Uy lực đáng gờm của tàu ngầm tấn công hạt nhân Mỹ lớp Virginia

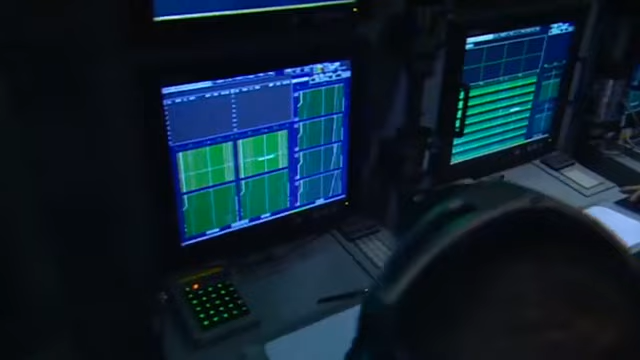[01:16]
Nếu như bạn nhìn xung quanh phòng điều khiển này, tất cả đều là màn hình máy tính, không còn van, đúng vặn, các đồng hồ báo hiệu tương tự.